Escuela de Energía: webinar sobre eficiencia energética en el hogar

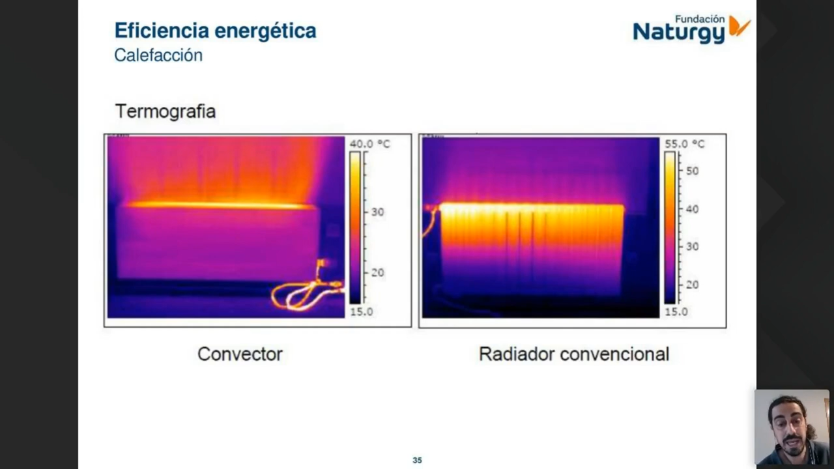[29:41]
On screen: scale bottom 15.0°C
con el radiador así más habitual, ¿no?, pues, empieza a emitir el calor ya por el lateral también, por radiación, y el aire, bueno, termina subiendo para arriba, el aire caliente, pero a ver si lo tengo, luego veréis un gráfico que compara, ¿eh?, que es más confortable para el cuerpo humano, ¿no?